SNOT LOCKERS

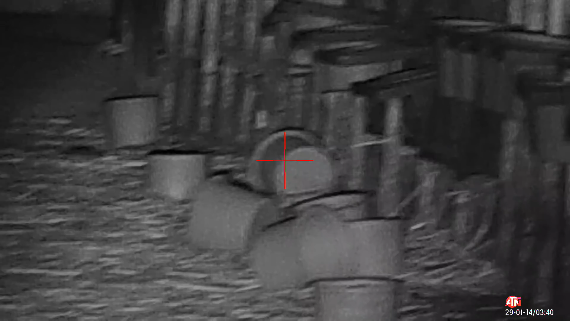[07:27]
a baby owl right above my head in an owl box.
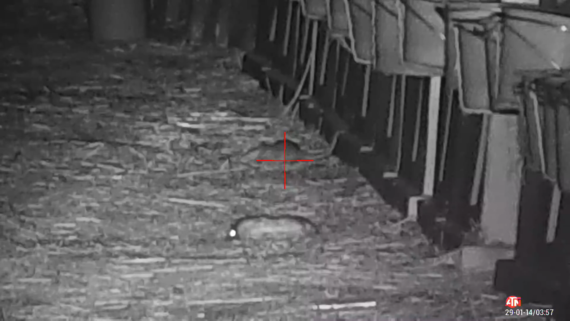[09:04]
He's been hit in the head. Twice.
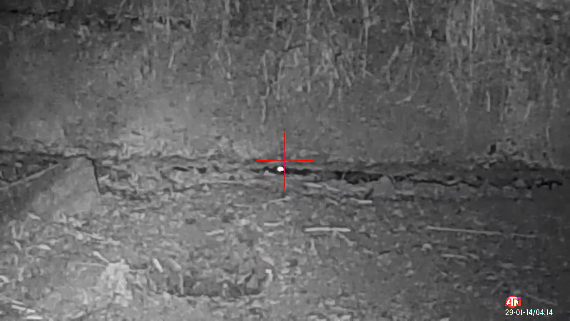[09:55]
These are turd munchers wondering if it's safe to come out.
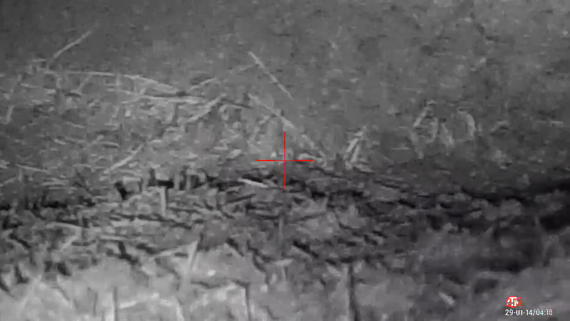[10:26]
This is the home of a cannibal. I killed two or three here last week. Came back to collect them. And they were gone.